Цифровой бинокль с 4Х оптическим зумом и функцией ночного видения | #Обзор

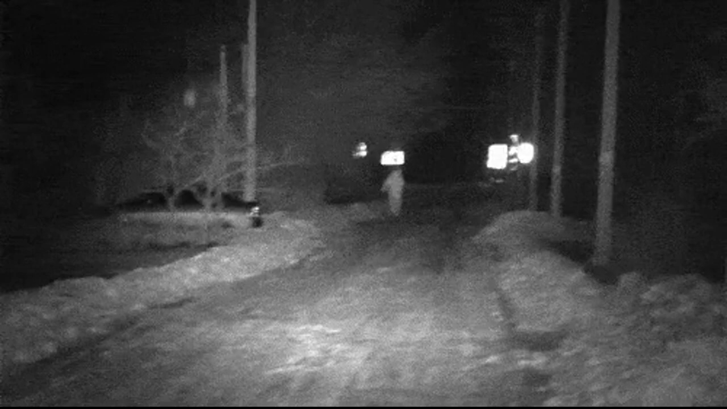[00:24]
заявлено 6ВТ подсветка 850НМ с 7 ступенями яркости и дальность обзора до 300 метров.
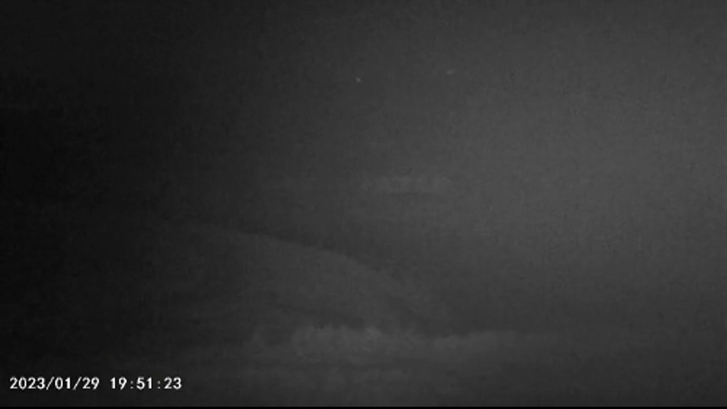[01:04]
Объектив F1. 250 025 мм. ФОВ 10 градусов. Оптический зум 410.